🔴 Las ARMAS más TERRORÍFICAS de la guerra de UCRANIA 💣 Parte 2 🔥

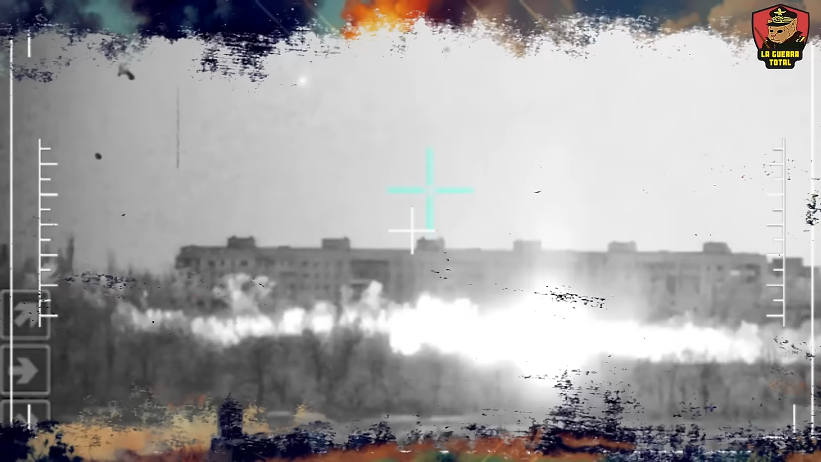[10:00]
Hace unas semanas, medios rusos y ucranianos afirmaron que las fuerzas rusas usaron por primera vez bombas de racimo RBK-500 guiadas en Stramayorske y Dipka.